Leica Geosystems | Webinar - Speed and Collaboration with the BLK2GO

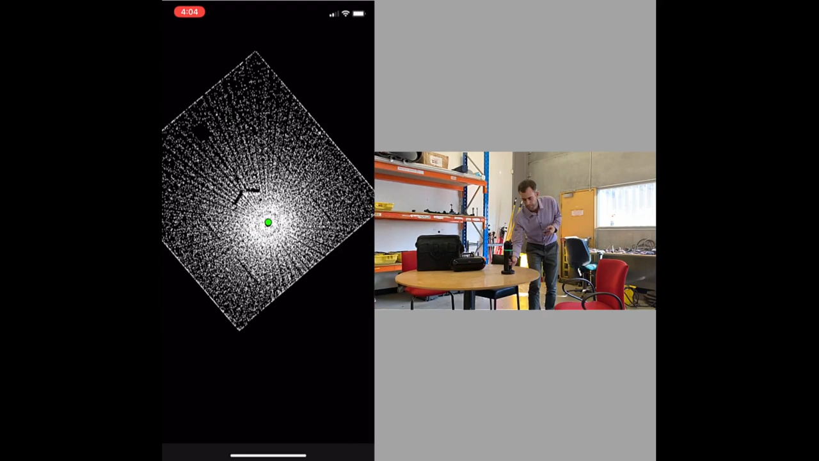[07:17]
And then the screen on the smart device,
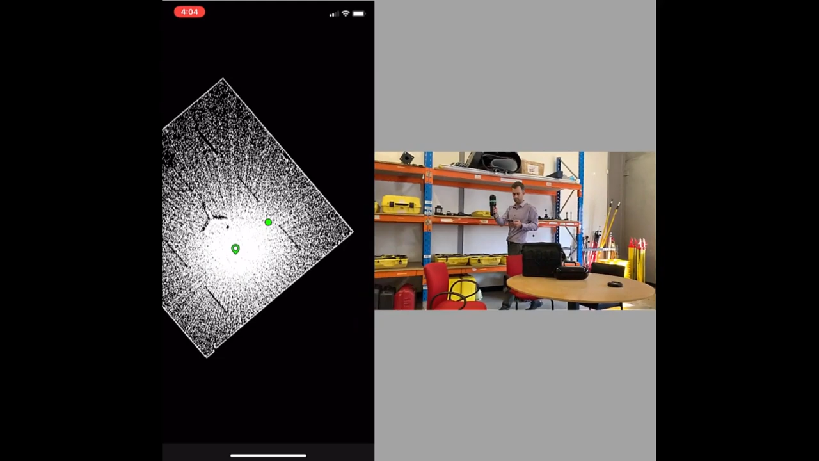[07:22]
in my case I'm using an iPhone, starts to show you the environment around you through the point cloud.
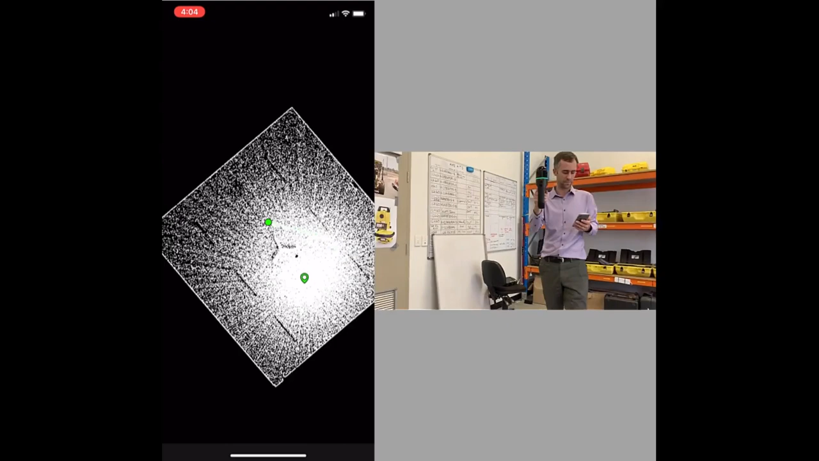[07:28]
And that's a top-down view that we're looking at at the moment.
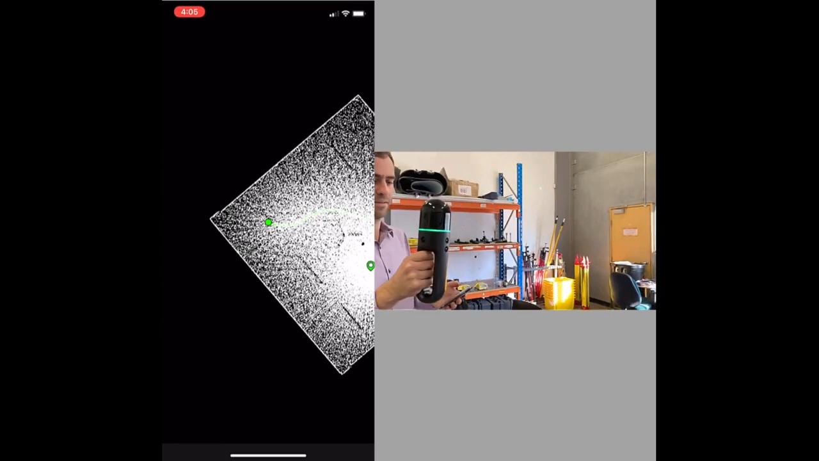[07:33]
So it's a super easy field capture process.
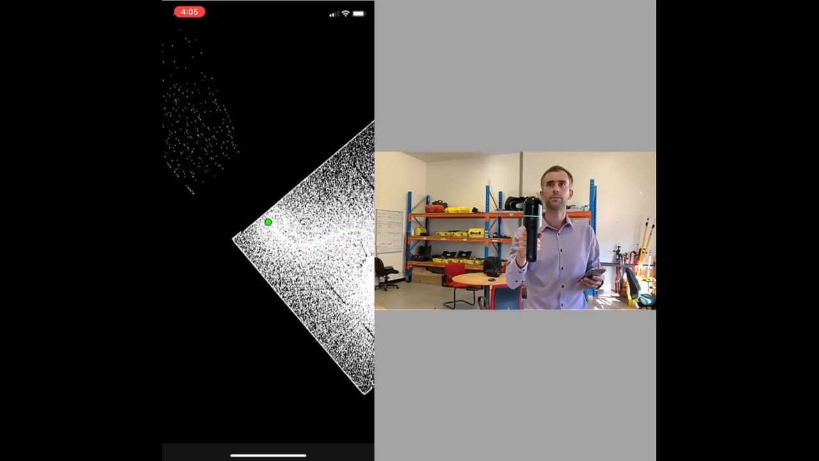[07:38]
And as I move through the environment you'll see the points, the map starting to populate.
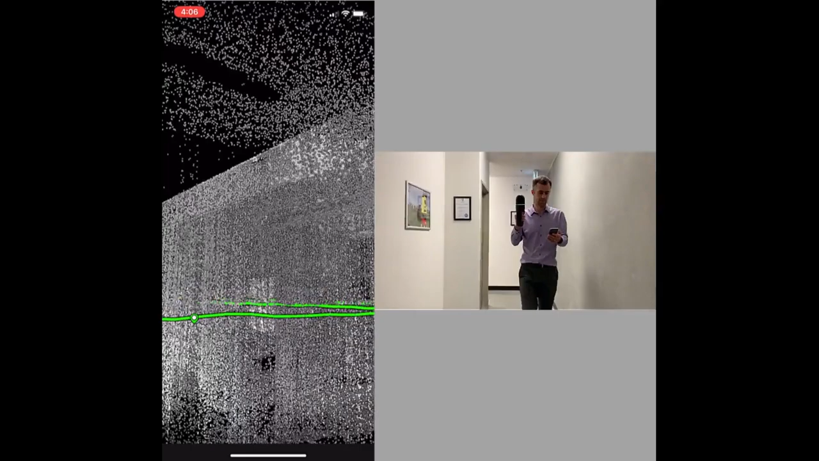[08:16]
You can also jump into the 3D view mode during the field collection on the app which is shown shown now and this is pretty cool.
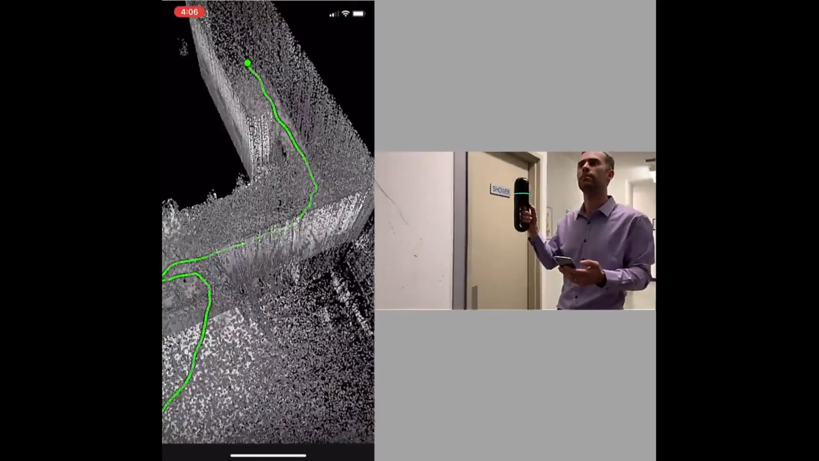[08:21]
This allows you to see the environment around you as you're actually scanning and collecting the data in 3D.
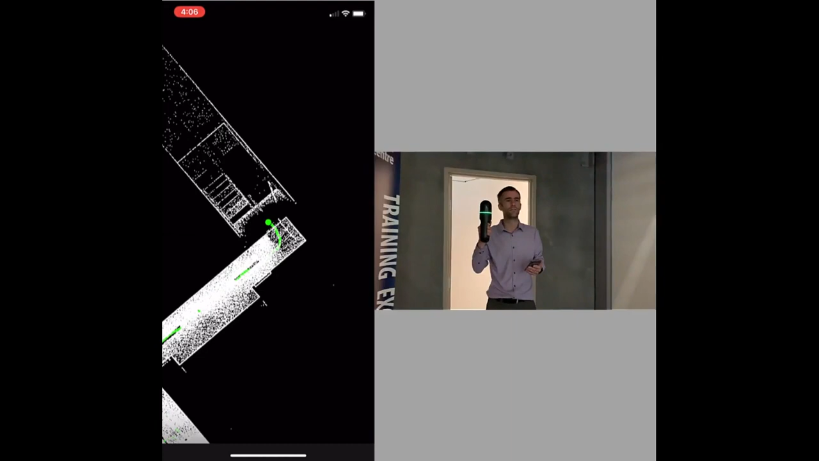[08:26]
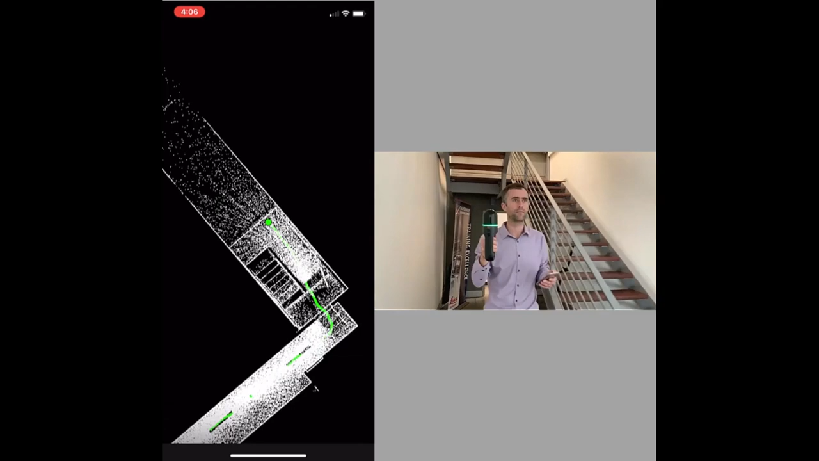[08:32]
I've jumped back to the 2D top-down view now and I'm going to continue walking past these stairs and
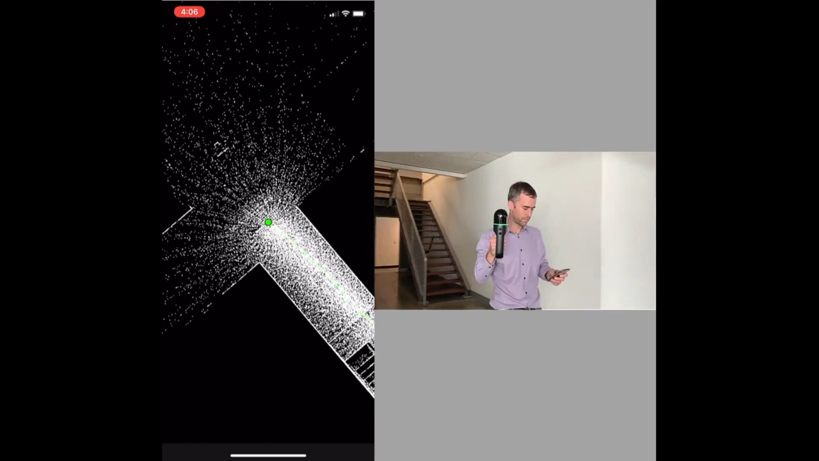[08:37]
come out into an open room which we'll touch on a little bit later as well
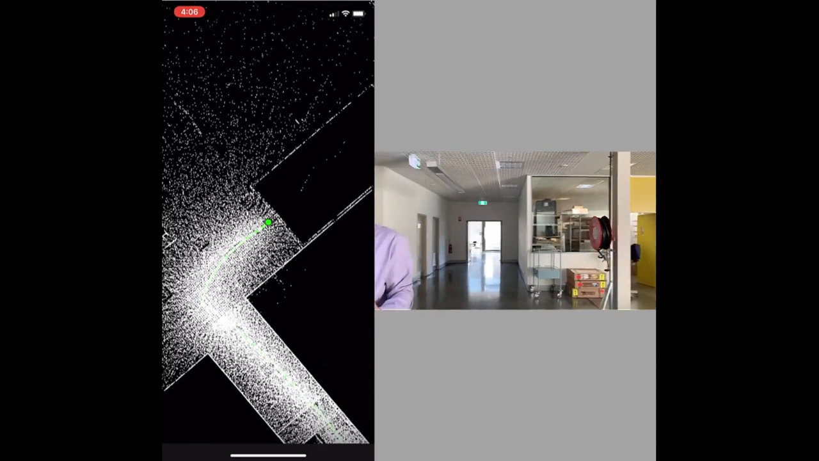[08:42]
when we register another walk or another scan to this particular one.
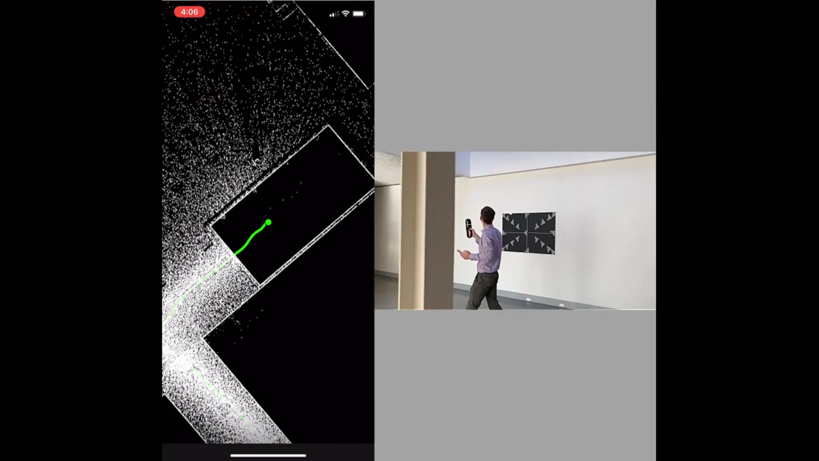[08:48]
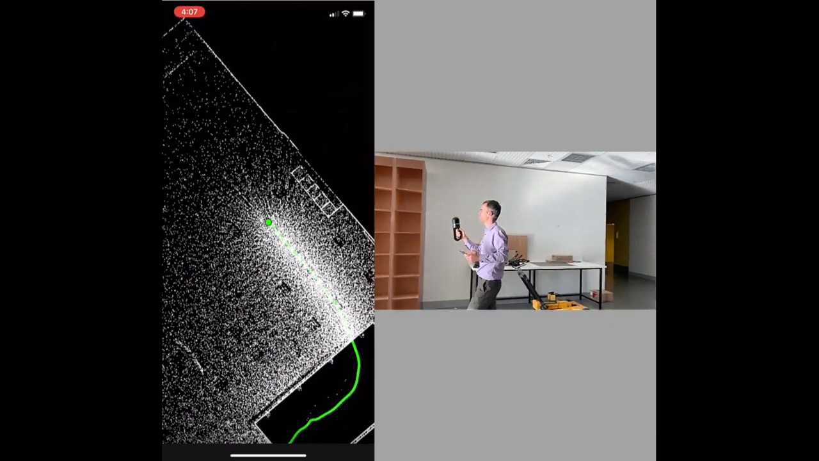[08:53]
I should mention it's capturing imagery continuously throughout the capture and we'll see those in a short while but in addition to those images
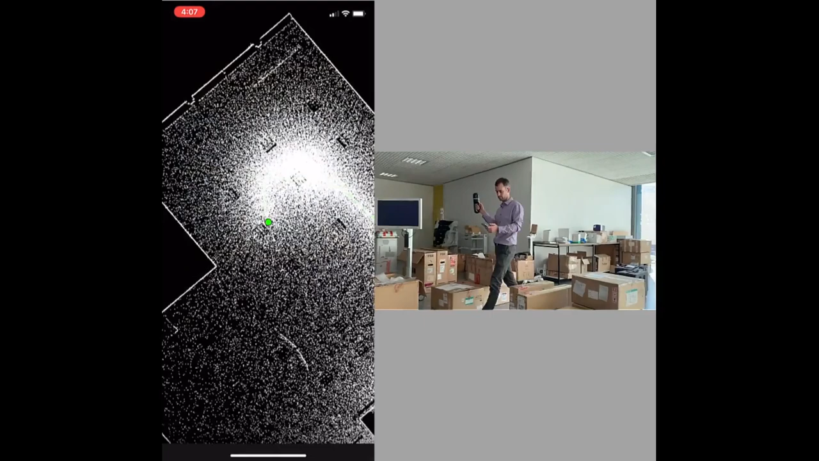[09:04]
like I said you can take these high-res detail shots with the 12 megapixel camera on the
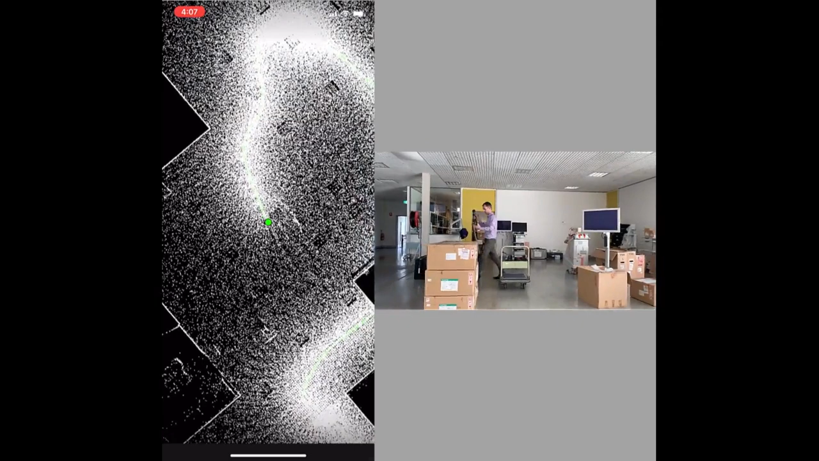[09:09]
front at any particular particularly important locations and they'll come through as geotags back in the office. Walking through into the last room now this is a kitchen area
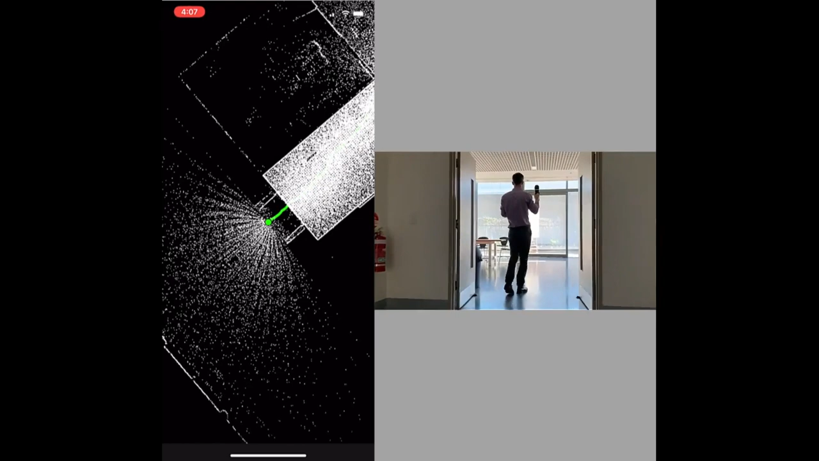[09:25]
and I just do a quick loop around.
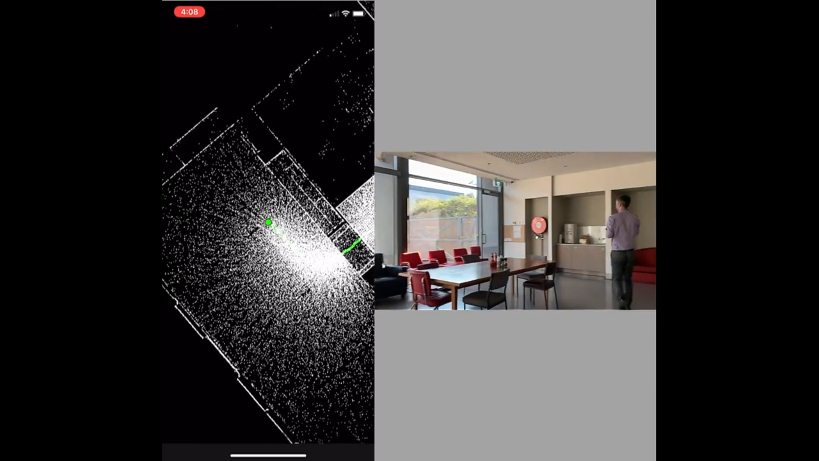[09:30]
So generally holding the scanner like I am at the moment you're going to be
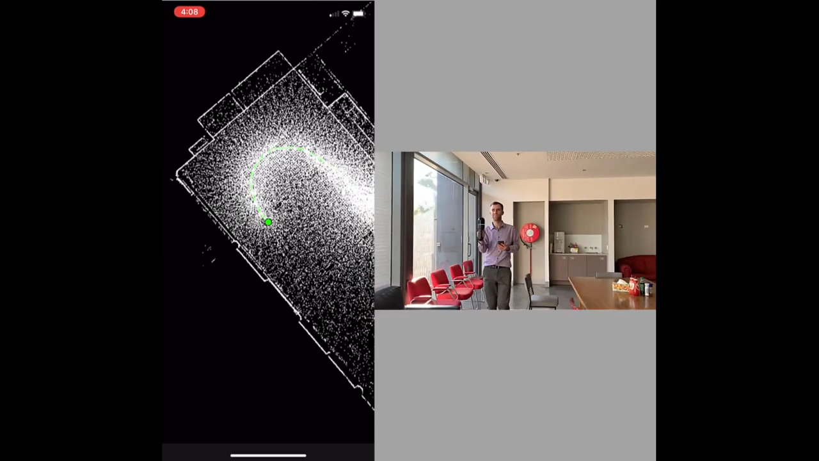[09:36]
capturing everything you need of course you can lower it down if you need to see underneath desks
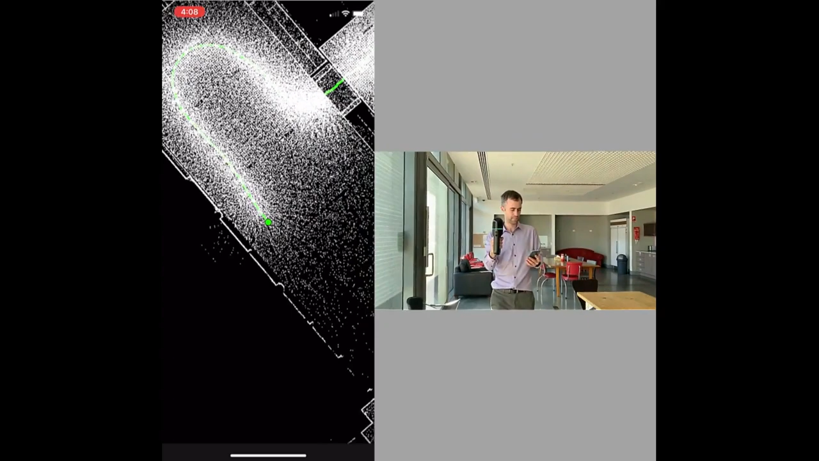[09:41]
and in fact you can actually turn it on the side and hold it upside down I've been told as well although I haven't had a chance to test that yet but